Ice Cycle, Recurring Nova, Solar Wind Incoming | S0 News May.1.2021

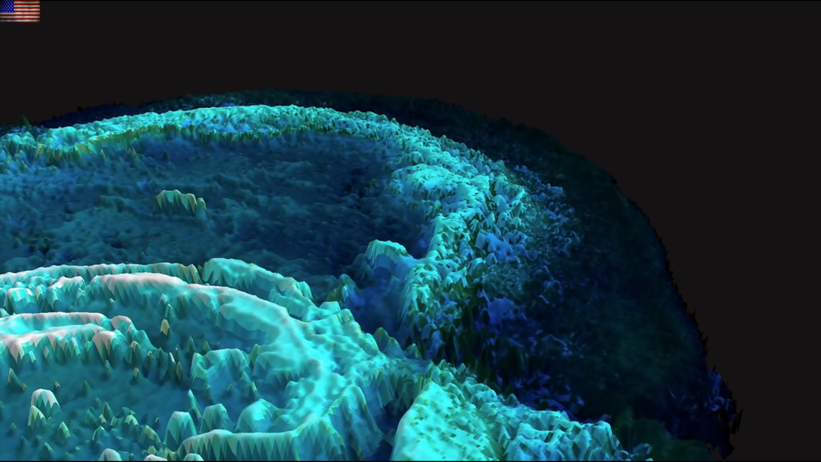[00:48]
floor and able to pull out greater detail than before even at a few centimeters on the surface